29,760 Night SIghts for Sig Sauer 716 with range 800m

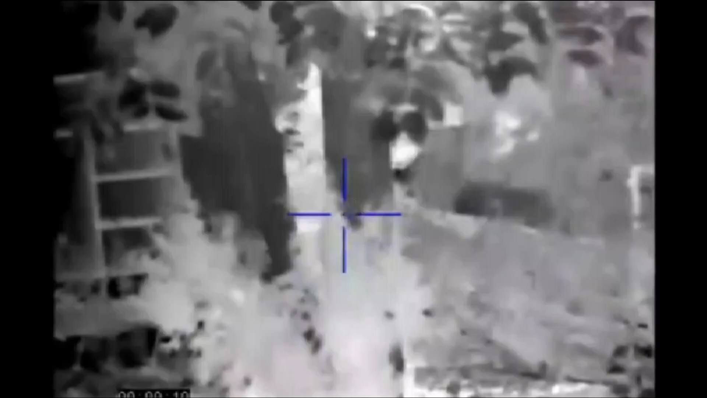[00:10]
Image intensification is the basis of night vision.
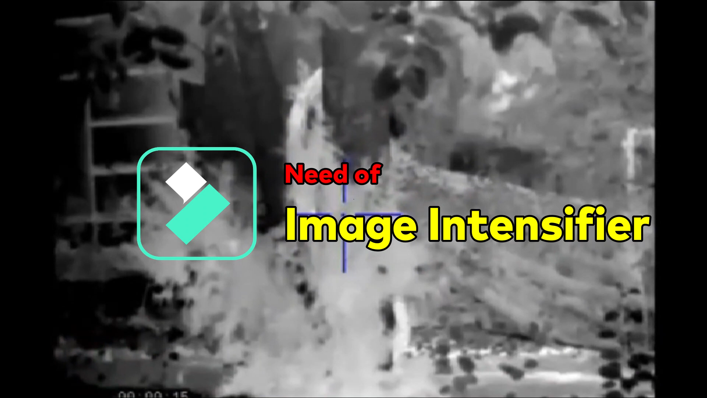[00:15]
As the name suggests, this device is used for increasing the intensity of existing light in the environment for an optical system to enable operation in low light conditions.